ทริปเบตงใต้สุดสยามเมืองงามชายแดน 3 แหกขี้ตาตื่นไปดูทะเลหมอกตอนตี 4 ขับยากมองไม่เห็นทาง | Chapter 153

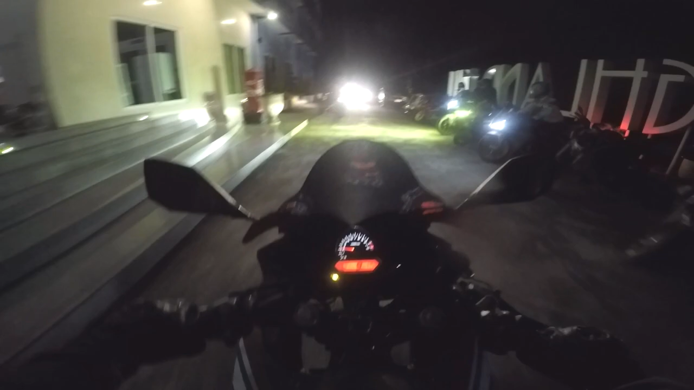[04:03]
แล้วเราต้องตามรถคันไหนไปวะเนี่ยเราไม่รู้เนี่ยเฮ้ยฝนตกอ่ะ
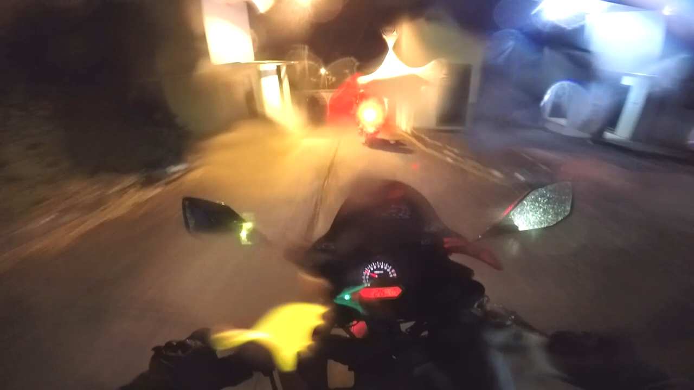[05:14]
เราไปทางนี้ถูกไหมโอเคเดี๋ยวจอดรอคันอื่นทางนี้ฮะเดี๋ยวตัดภาพไปพังๆมองไม่เห็นทางนั่นเนี่ยฝนตก
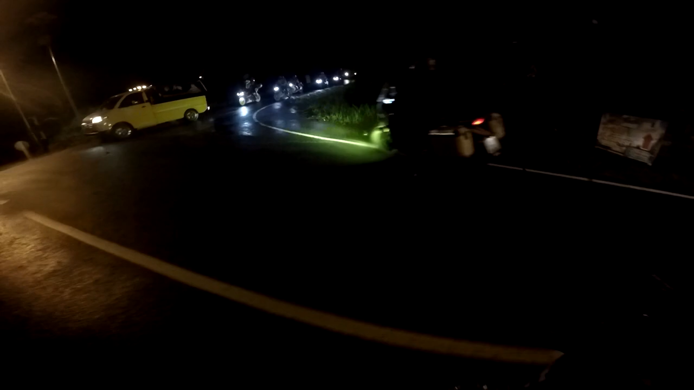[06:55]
่ดีเราตามหลังเข้าไปดีกว่า